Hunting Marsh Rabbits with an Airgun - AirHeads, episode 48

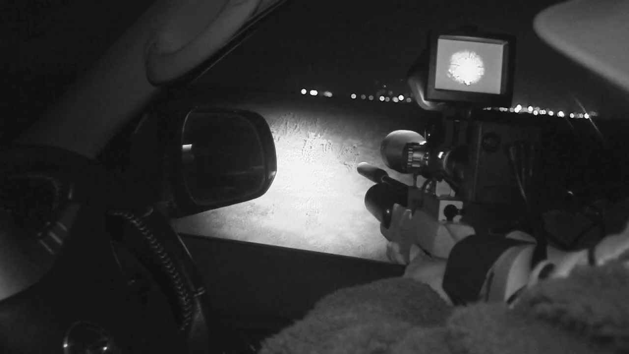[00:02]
Well that rabbit fell to Roy Lupton who is out on the marshes in the dark. Bird Table of Doom is back with James Marchington.
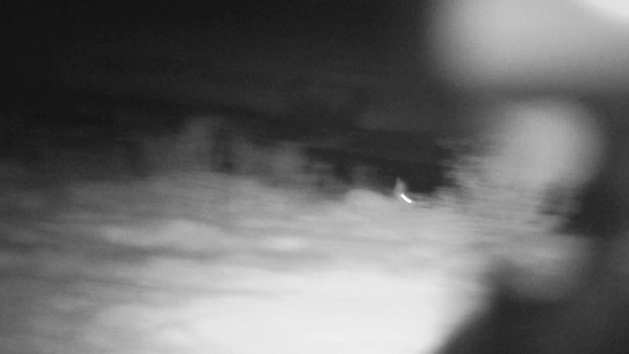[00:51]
We are out on the marshes on a very windy night.
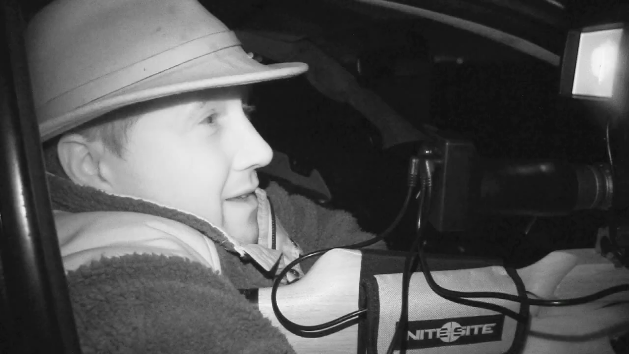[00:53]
Luckily it's not a wet and windy night.
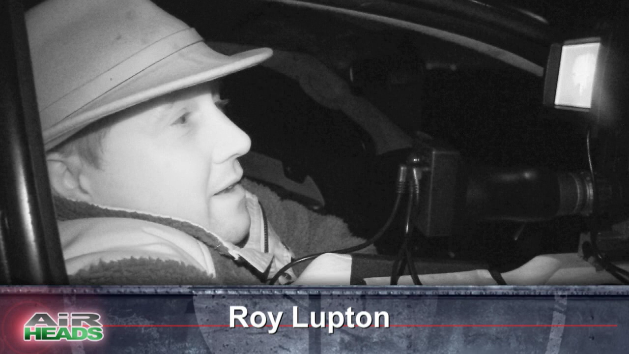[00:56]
We have got a night sight eagle on top of a marsh scope and we
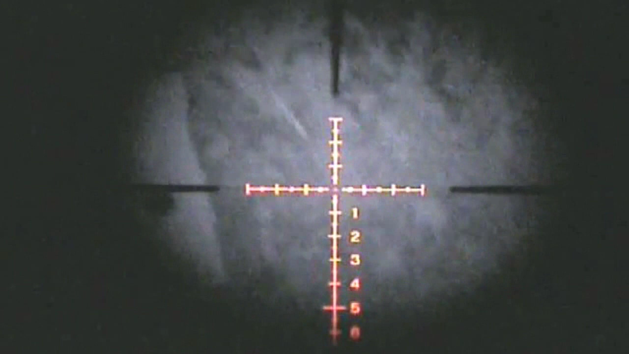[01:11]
We've got the illuminated reticle on and that really just does hone that in nicely. It's not a great start as Roy has forgotten to fiddle with the power setting.
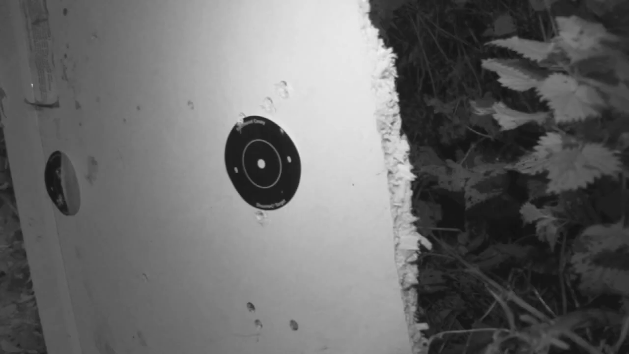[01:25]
I can't understand what you are saying. Sorry mate. You are just being rude, weren't you?
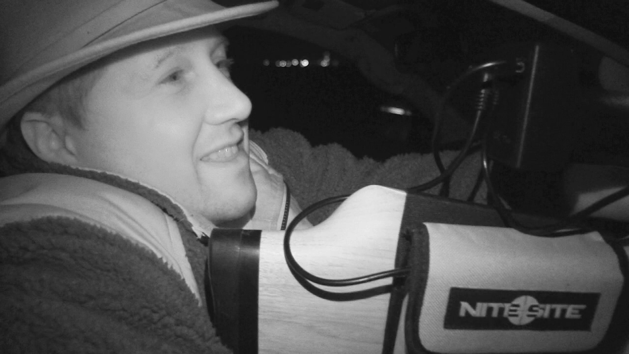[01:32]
There is a very special little dial and I am not going to talk to you about that. It's just on the side of the FX which works incredibly well at switching from
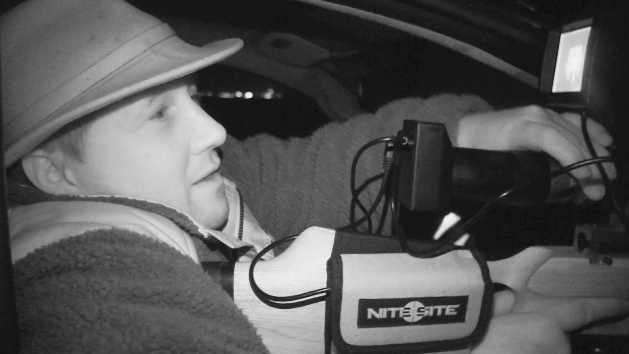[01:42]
FAC to sub-12ft pound and
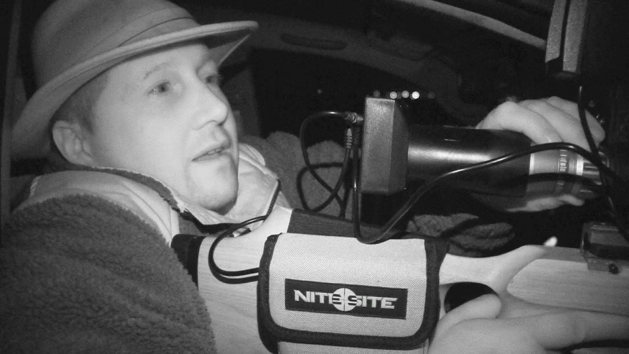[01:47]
because David was rushing me yet again I had forgotten to change it over to FAC and I couldn't quite figure out when we got over to the targets why it was a little bit lower than I was hoping. So we will try that one again.
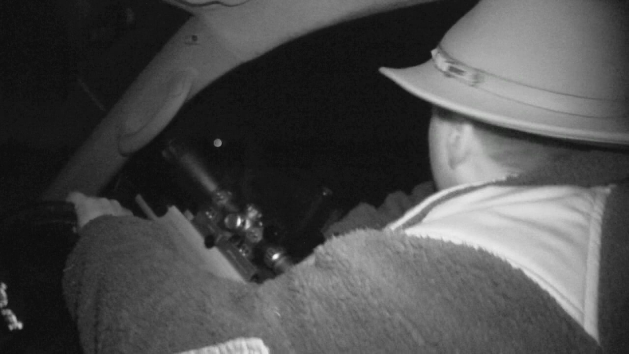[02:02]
On top of his FX Royale and on the back of the march is a night site.
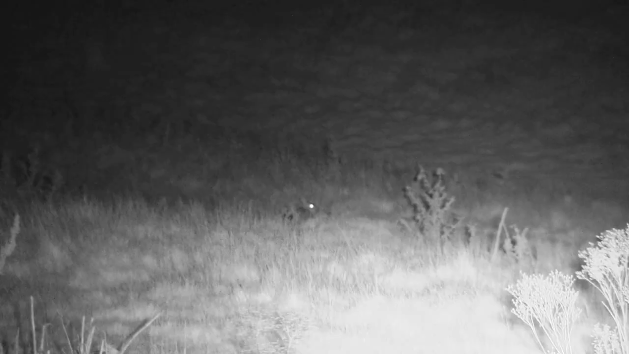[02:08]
It's their first date so it ain't going to be pretty.
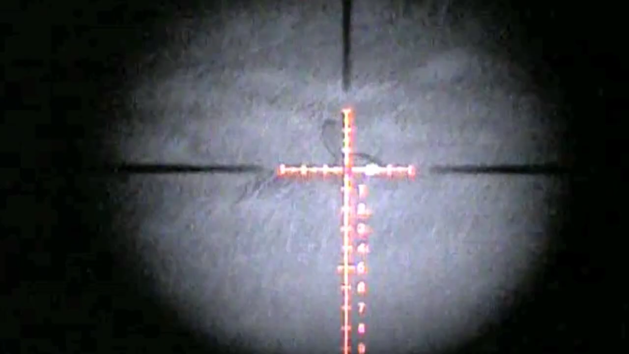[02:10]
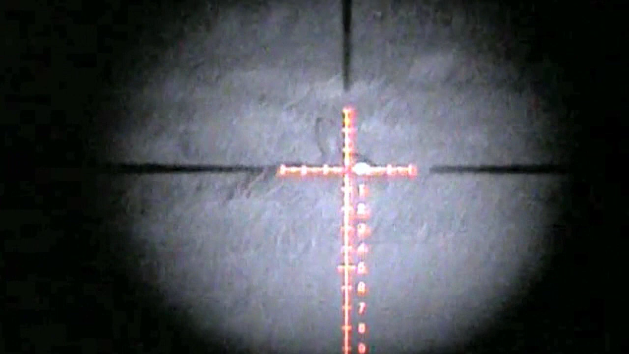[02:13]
That was nice and easy. First one in.